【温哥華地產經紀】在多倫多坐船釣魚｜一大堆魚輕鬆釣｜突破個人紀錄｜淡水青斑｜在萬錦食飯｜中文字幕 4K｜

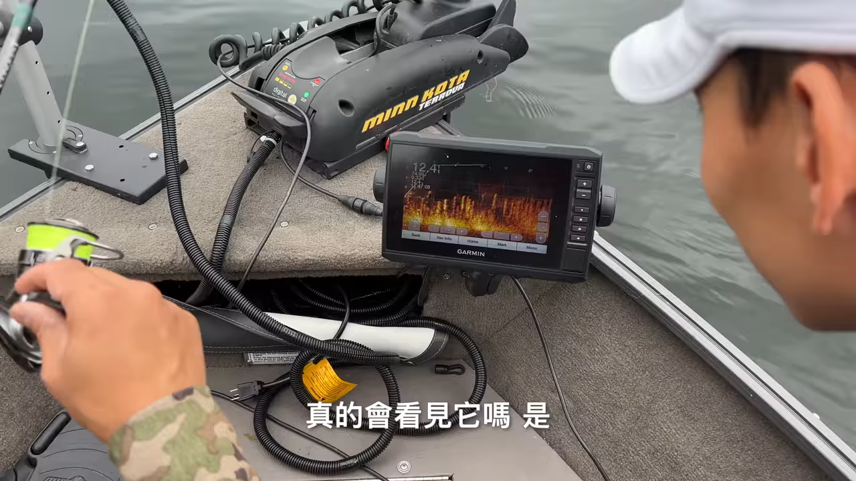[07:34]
即係直情真係見到， 真係見到㗎。 但係個雷達係即係探測呢一度， 佢 scan 前邊咯。 哦， 咁樣咯。 係喺邊嘅雷達？係浸喺水定係？ 呢度咯，呢個咯。 即係喺下邊嘅。 喺下邊。
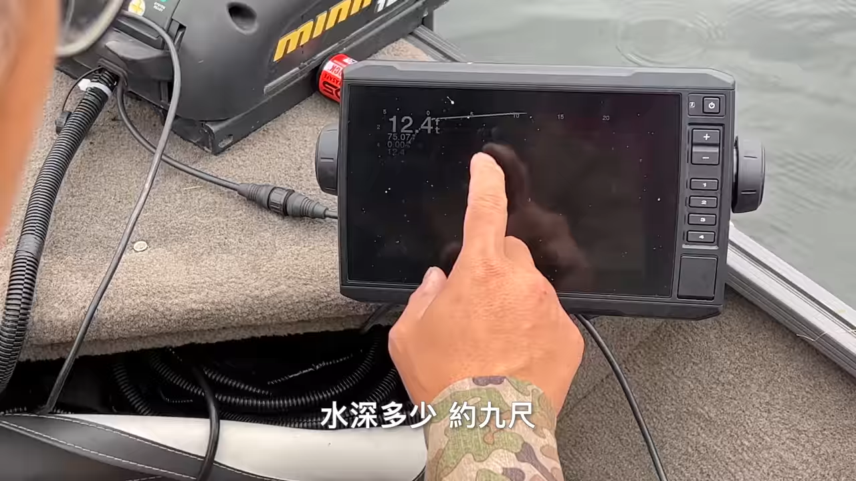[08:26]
水深呢度咯。 哦，咁 九尺咯。 即係其實呢嚿嘢沉三尺。就差不多噶咯， 你當佢一秒一尺咯。
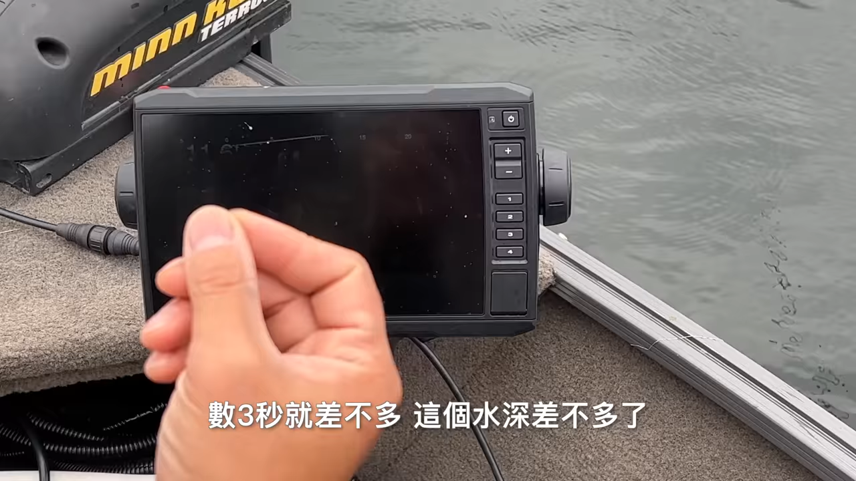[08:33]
嗱，咁啊 OK 喎，咁嘅深度差不多噶咯。 你數一二三，咁你開始慢慢搞咯。